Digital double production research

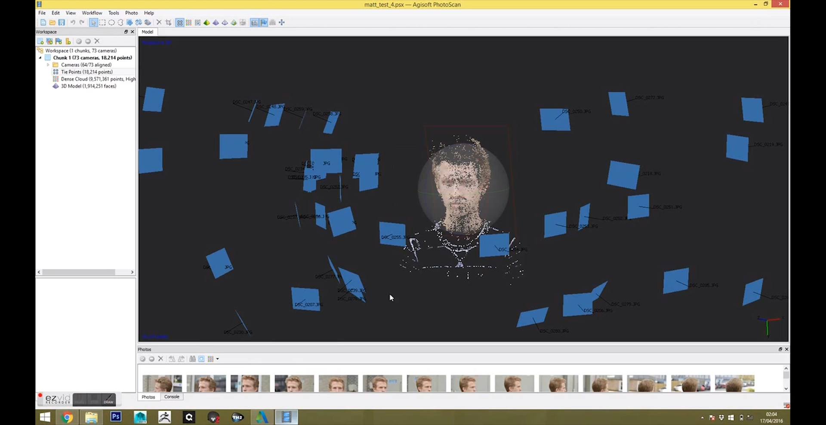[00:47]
Stage 2 Photo Reconstruction Once all the images were collected, I loaded them into Agisoft Photoscan.
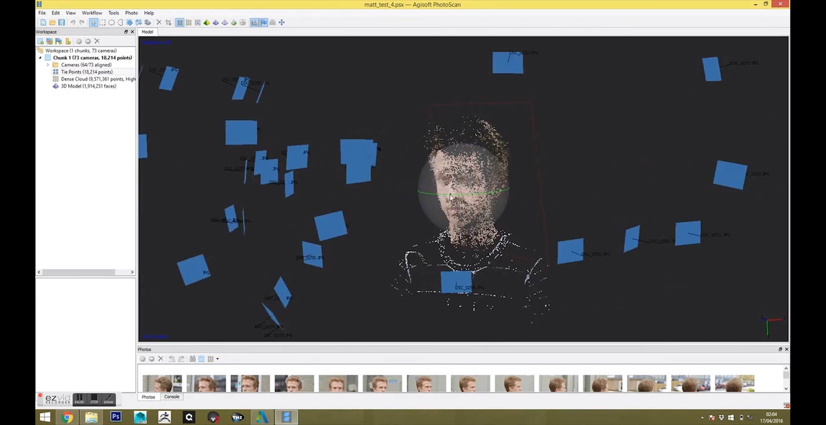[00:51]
Photoscan is a simple 3D modelling software which will take images and convert them to a point cloud.
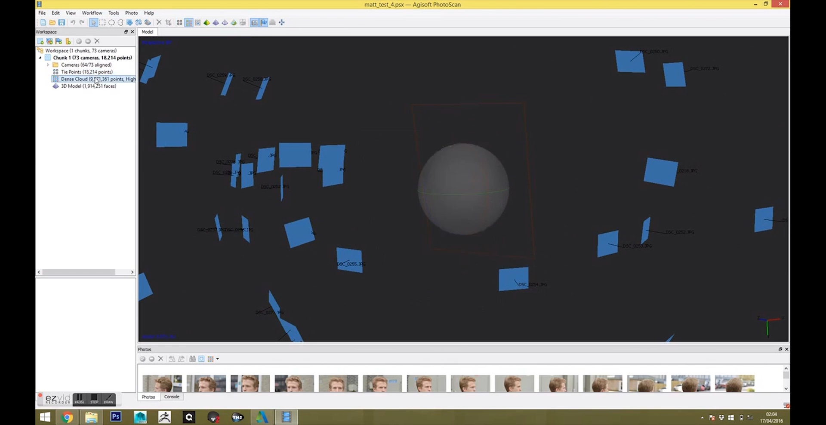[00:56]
This point cloud is simply reference points that can be related from all the images.
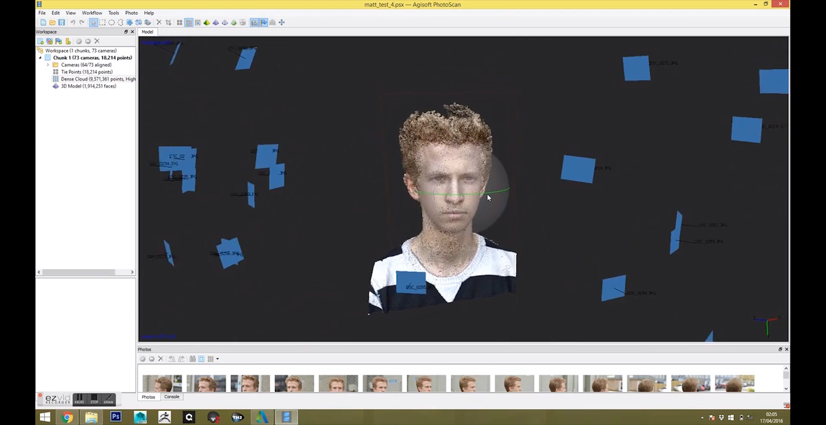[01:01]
It is then interpolated into a dense point cloud which can then be converted into a mesh via triangulation. This mesh, because it was generated from photographs, also comes with a texture.
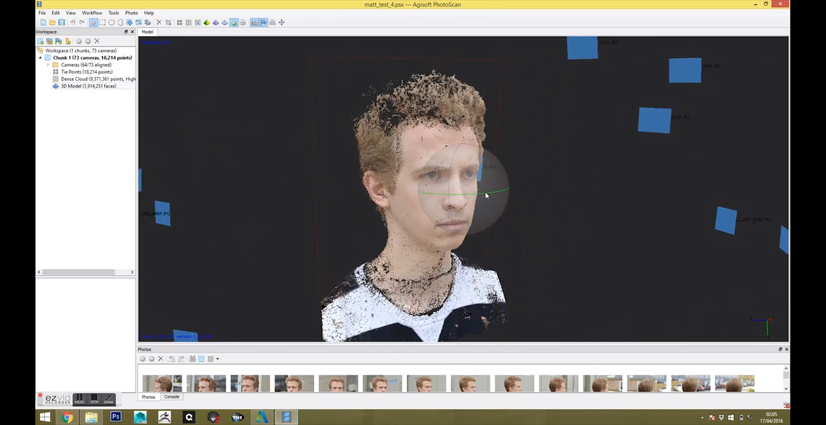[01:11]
It is worth noting that to get a good texture, you must be under even lighting conditions. To achieve this, I had taken all my images during an overcast day.
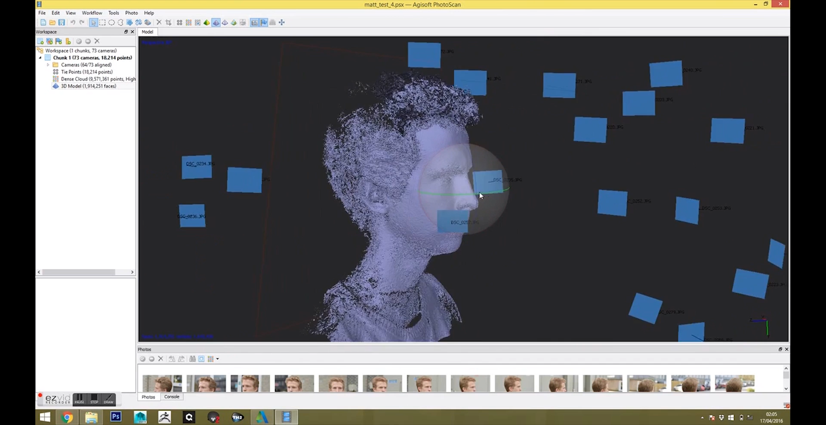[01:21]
This resulted in no lighting information in the textures.
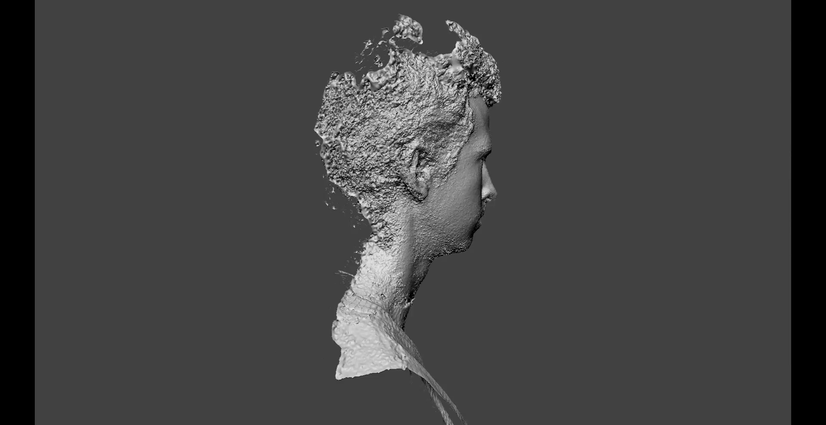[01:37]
This meant that I was only really able to use this mesh as a reference point.
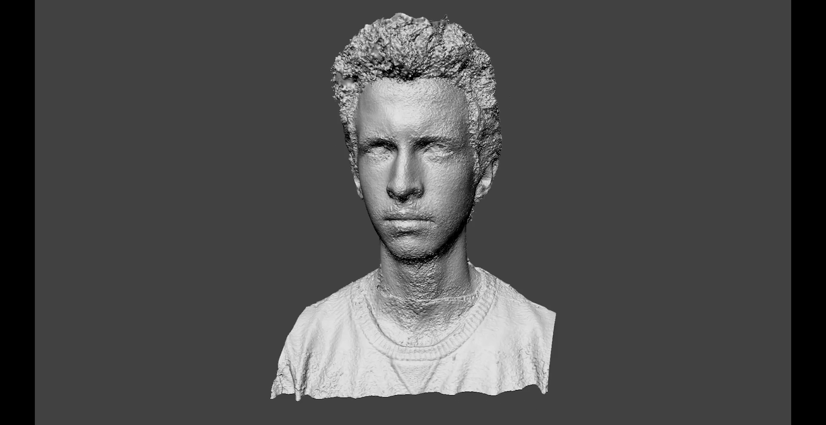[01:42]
So instead, from this point I decided to use a standard high to low poly workflow.